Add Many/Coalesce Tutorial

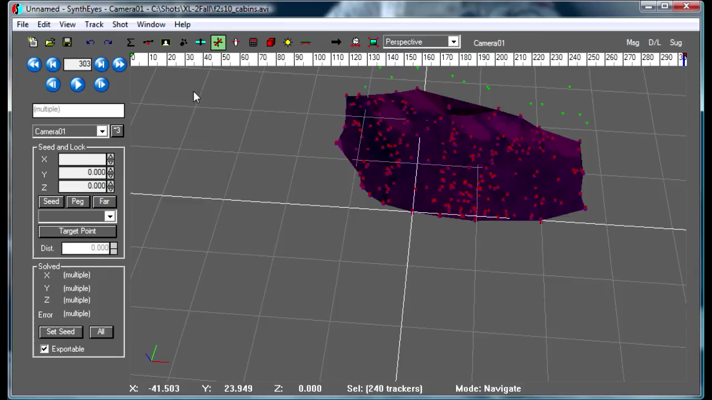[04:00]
And just make it so you can see that.
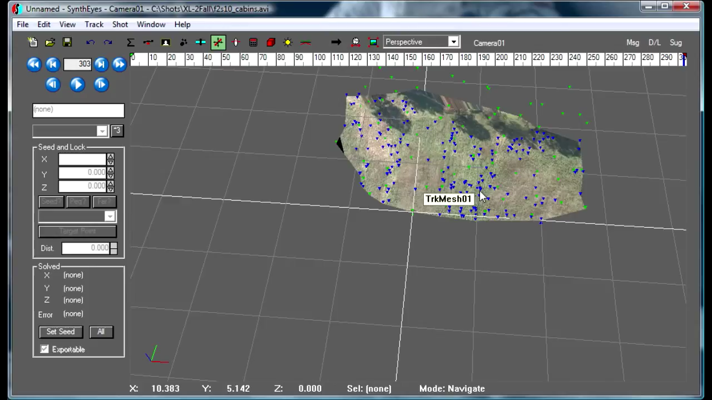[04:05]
Now we have this mesh
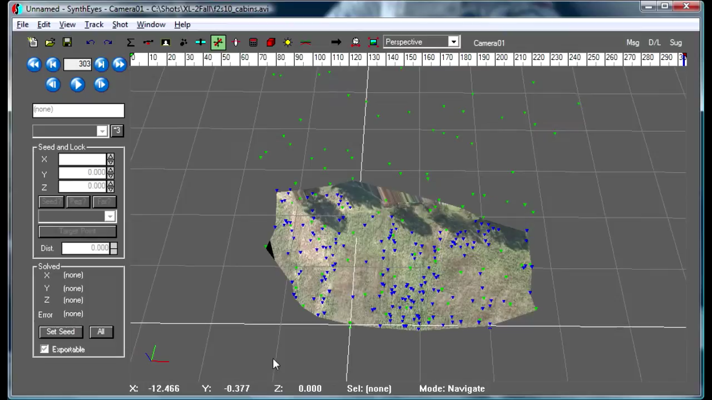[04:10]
that represents our field and we can go and start dropping things onto that mesh.